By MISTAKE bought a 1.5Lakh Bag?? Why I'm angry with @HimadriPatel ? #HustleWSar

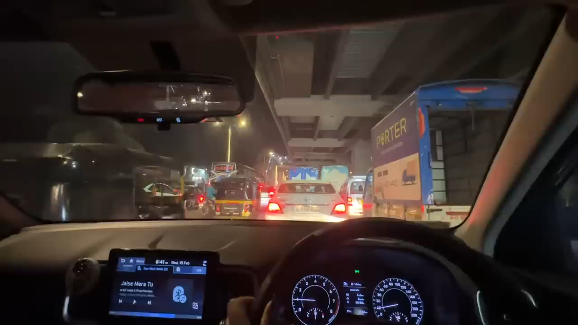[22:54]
Bilkul bhi. Main ye highway bhi nahi utri ho abhi tak. Kitna zyada traffic hai. Pura Western Express red dikha raha hai. Bahut jayenge. 49 minutes. आप पैसेंजर प्रिंसेस बन के ऐसे सब मत बोलो